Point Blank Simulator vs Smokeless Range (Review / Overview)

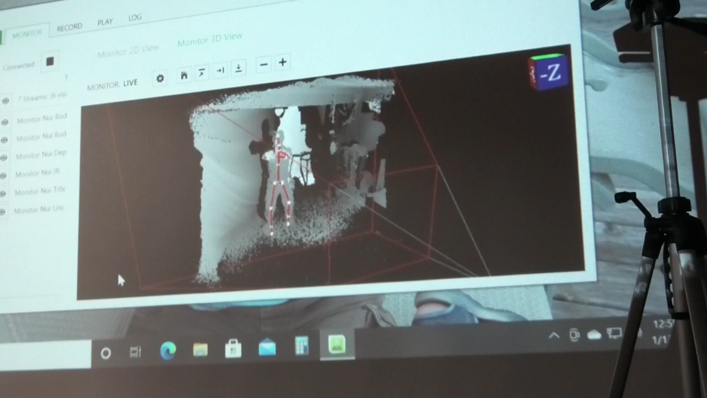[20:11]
This is the motion capture feature, which is pretty cool. I apologize for the fan in the background.
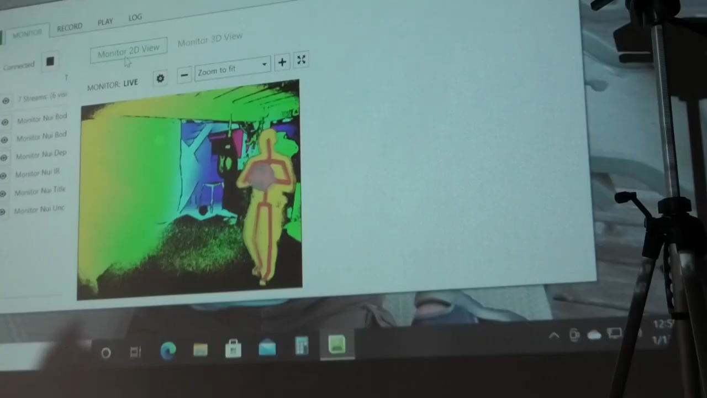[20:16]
I burnt my chicken nuggets.
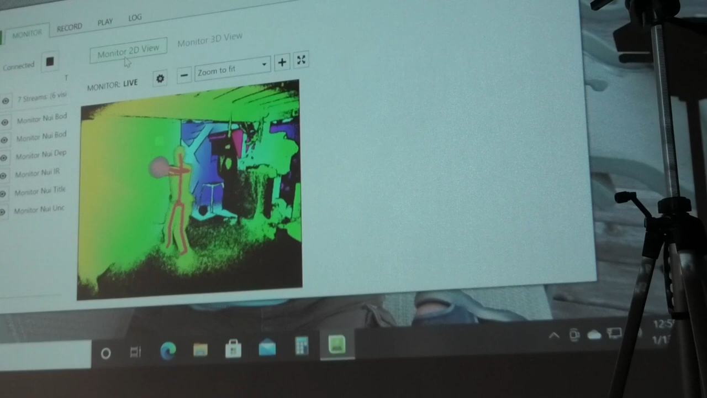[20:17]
So, I'm going to be extra negative for the rest of this review. This runs on the Kinect for the Xbox One.